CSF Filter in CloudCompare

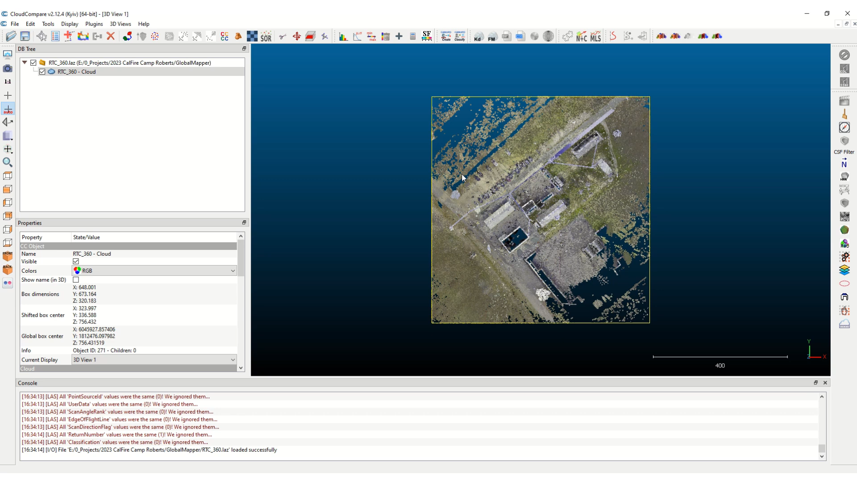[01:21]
so you can kind of take a little gander of this this is a top-down a plan view take a little side profiles views and you
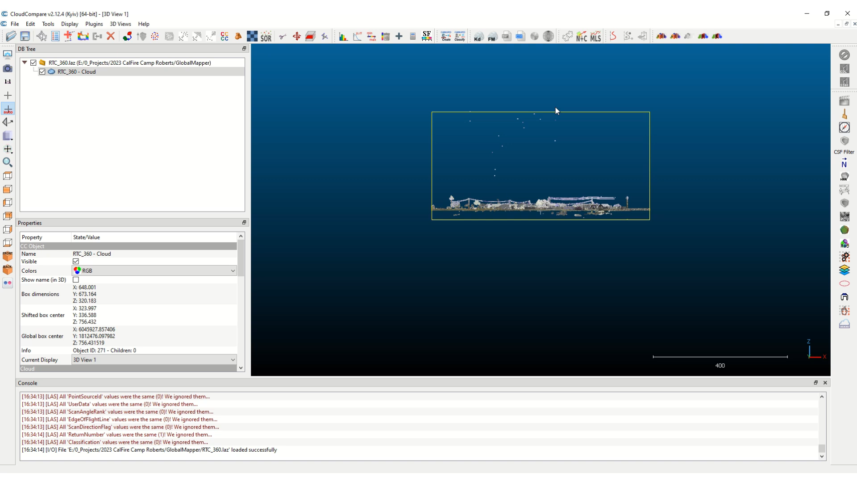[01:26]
can see there's some noise up here on the top and then even here below there's some noise but we're going to just see what the CSF filter will do if it'll clean up this stuff on the bottom and if not there's another tool we could use to segment that data out so it's not a part of the ground points and then all
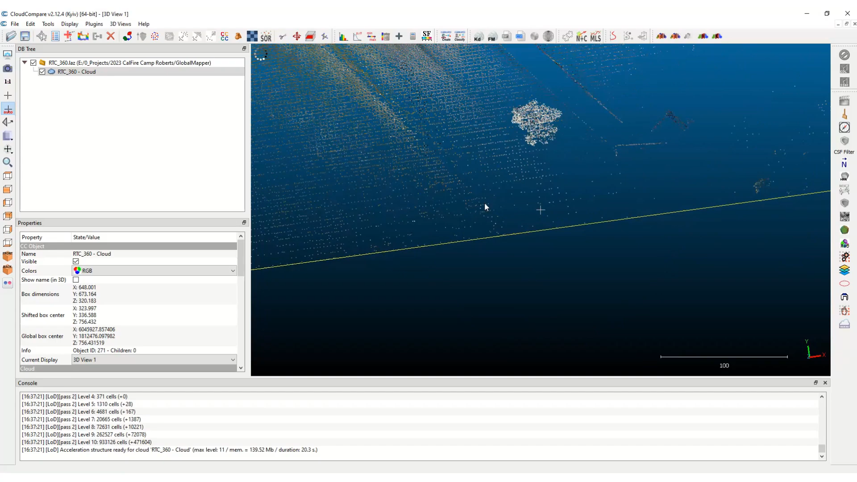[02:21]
it's it's highlighted here and you can tell that it's highlighted with this little yellow box right there around the point cloud so now that it's highlighted and selected just hit the CSF filter and it's a relatively flat site so I'll accept that and then as far as the advanced parameter settings I'm going to just leave them at the default of to 500 and 0.5 for
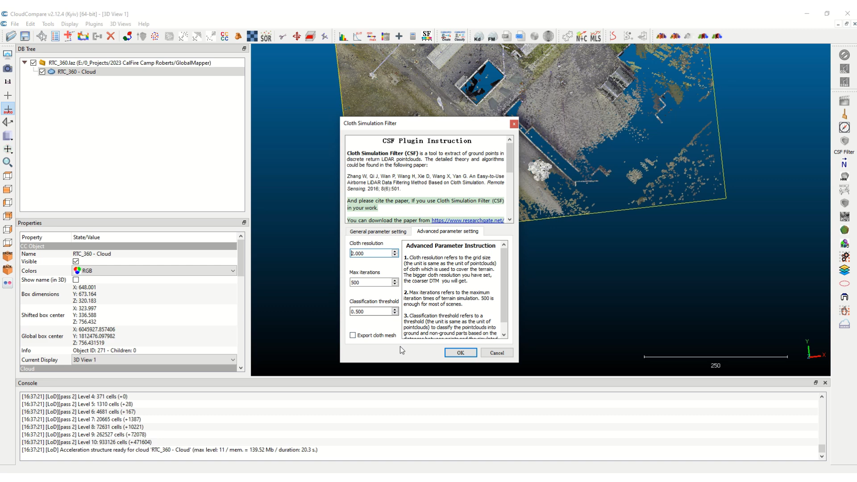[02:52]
classification threshold and then then you just hit OK and this will take a little bit and you can see this this point cloud actually shut off and now you can kind of take a gander of what was considered classified as ground points and what was classified as off ground
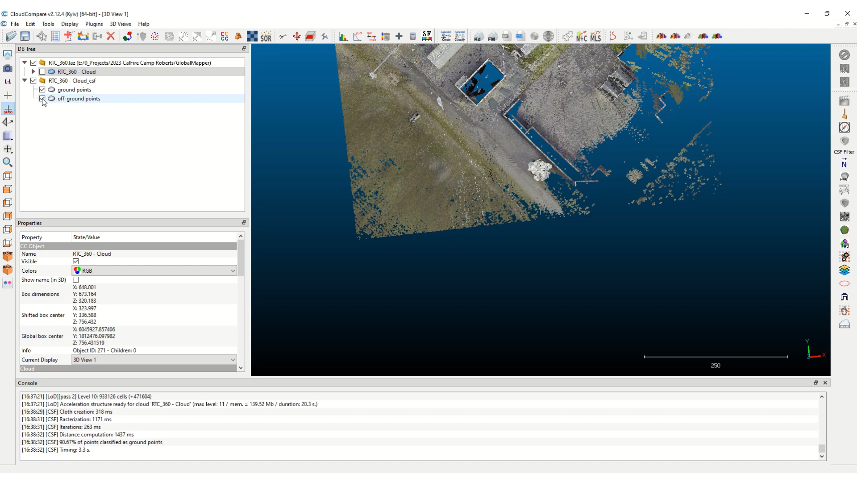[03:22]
so I'll first shut off the off the off ground points and you'll see all the stuff that around the buildings those got shut off around these storage containers the the vehicles here those got classified as off ground so
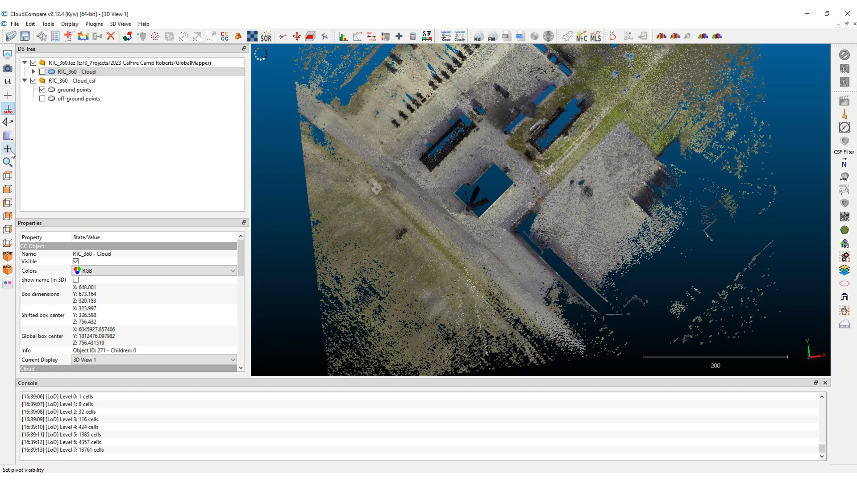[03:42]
I'm going to take a look at profile view of what was classified and it actually cleaned it up
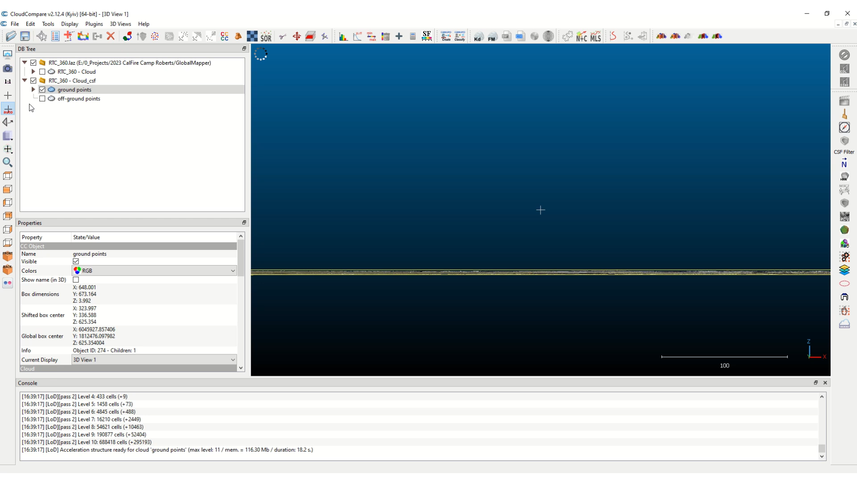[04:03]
look at I'm gonna look at the this data first so you can see it just took off it took all that all this noise here on the bottom and then all this other point cloud data on the top got classified as off ground so this stuff on the bottom you can actually if you want to you can you can clip that you can segment that out but now you have a set of ground
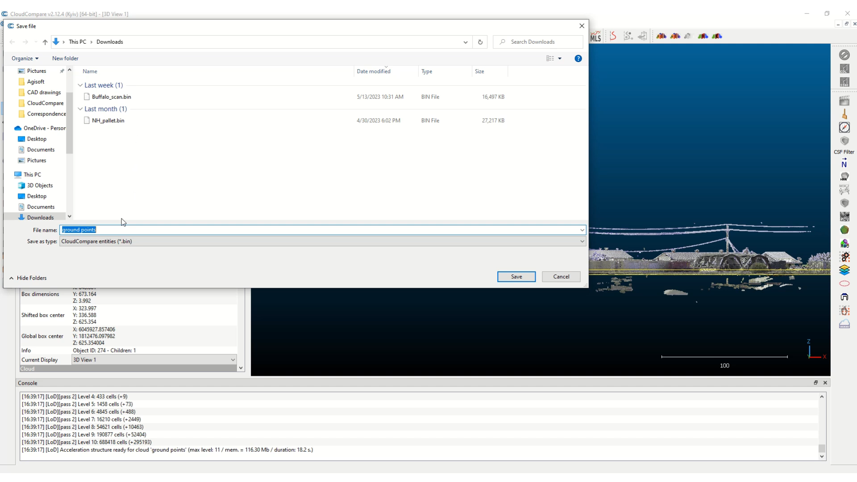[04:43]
points and then you can you can do a you could save that as as the bin is the default file format for cloud compare but now you can save it as a whatever file format you want to so since we're working in LAS we'll just keep it as a LAS format and we'll
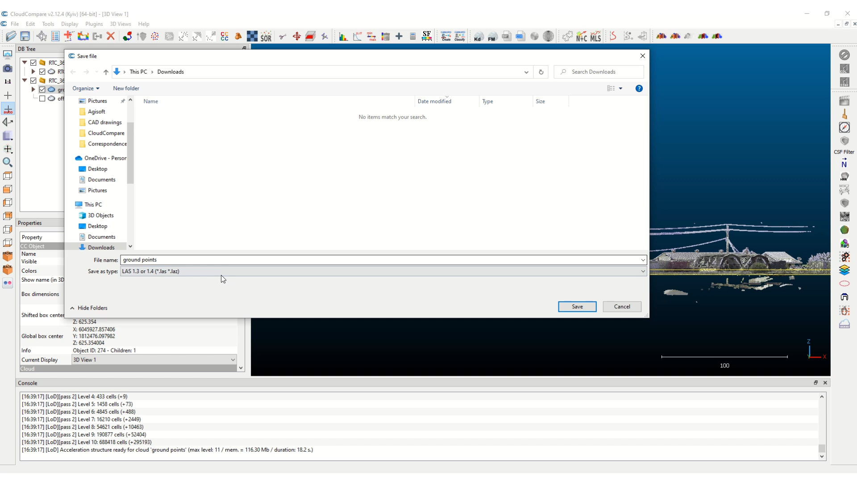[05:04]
just call it ground points and it's just going to save the ground points for this one and I just use the original resolution and it
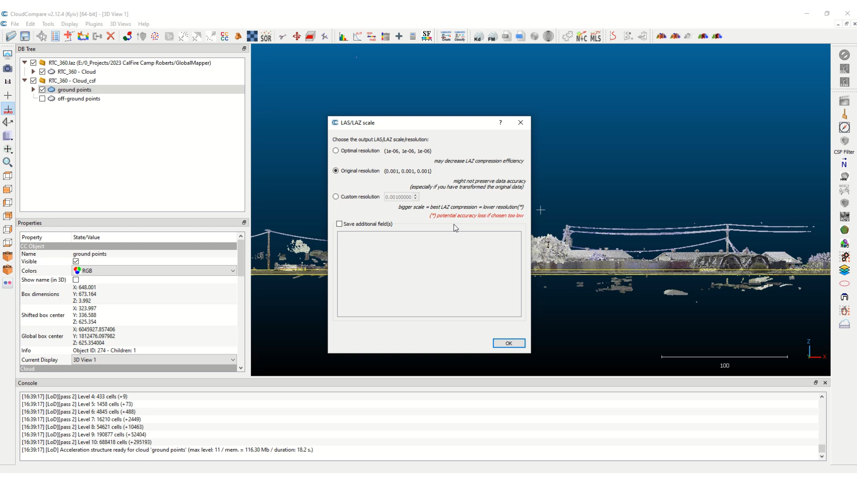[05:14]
will it will change them back to the original real world coordinate system that it was in so this will take a little bit okay that one's done and now you can select the
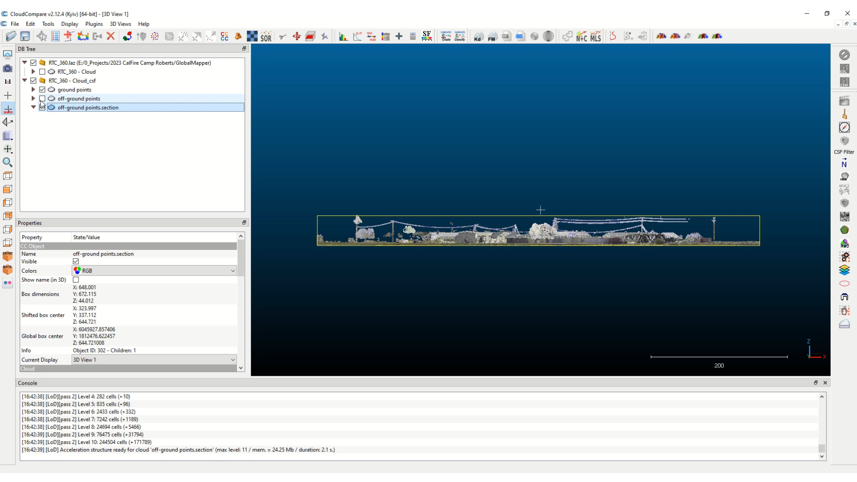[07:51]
trimming here but just for just a quick and dirty method of doing that there's another tool you can use and it's a it's a clipping it's actually I think it's called the segment tool so I'm going to shut this one off I'm going to turn this one back on and we're still looking at this profile view so all these points up here if you wanted to just do a segment
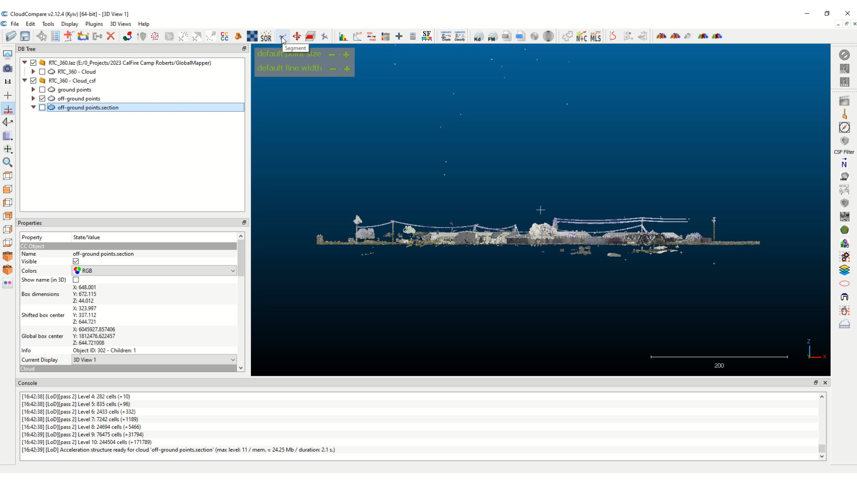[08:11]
actually let me cancel that you have to first highlight that see it's highlighted now with the yellow box now that that one's highlighted then you could hit the segment tool and now I can just make a little window window looks like there's a little pixel up there there's one way over there too
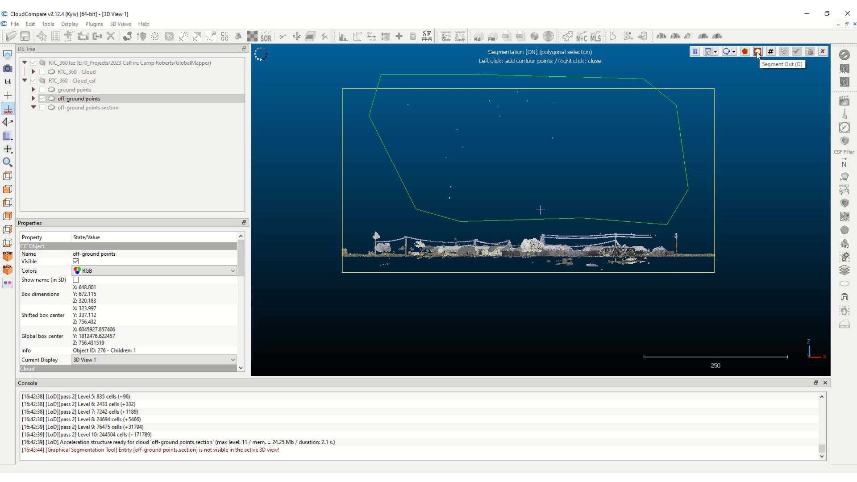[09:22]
and you can go outside the box too it's okay and you want to keep everything that is outside the box so you want to segment out so that's gone and then you can just delete that selection by the garbage can or if you hit the check mark it's going to make two separate point clouds so it's going to have all of this data data and below as one and then this part here as another cloud but that other stuff up here is just noise so I'm going to hit the delete
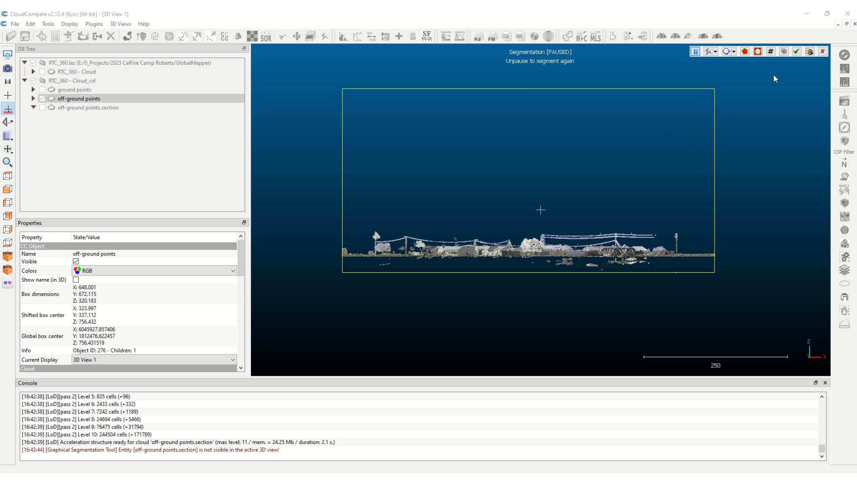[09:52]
selection and you can see how that clean that up and then you could also do the same on the bottom there you may want to do some fine
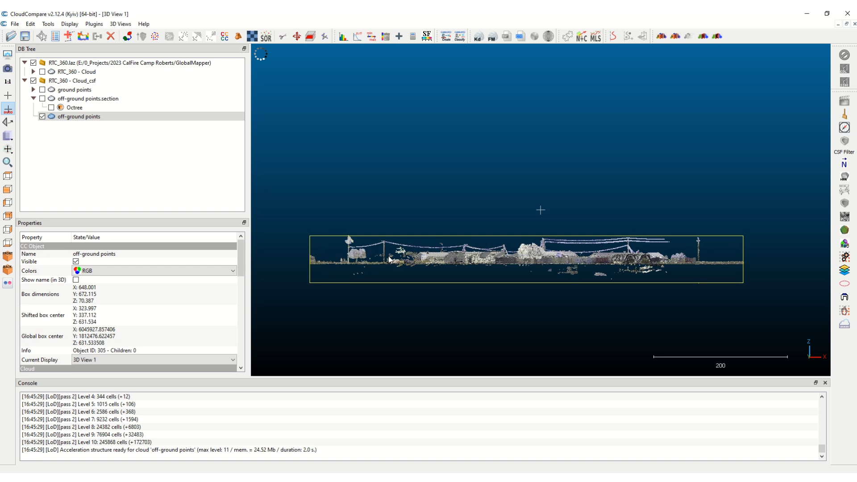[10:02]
details and kind of see what what you're cutting out there but a lot of this is like some reflections from some water does really strange things and I'll like kind of create these points that are they're they're bogus points so anyway so that's the way to create two separate surfaces a ground surface and
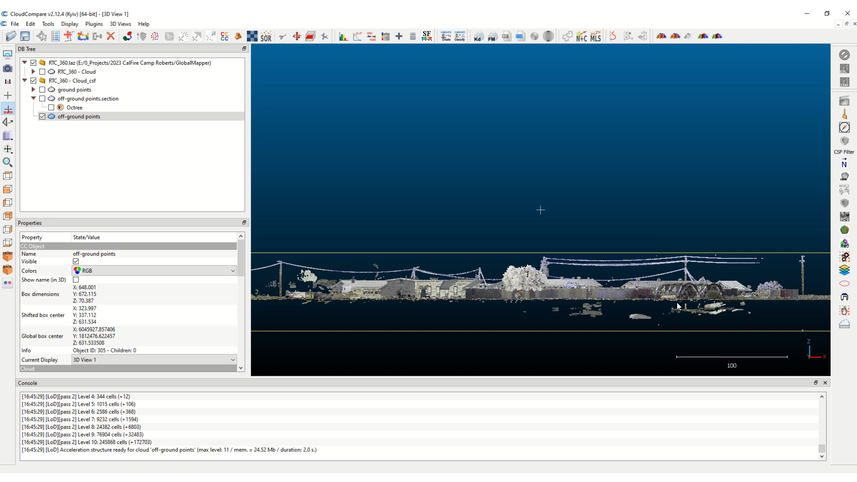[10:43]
a off-ground points and then you could do an export after you've cleaned up your off-ground points then you could do that same process of exporting that as a .LAZ or .E57 so anyway thank you for watching the video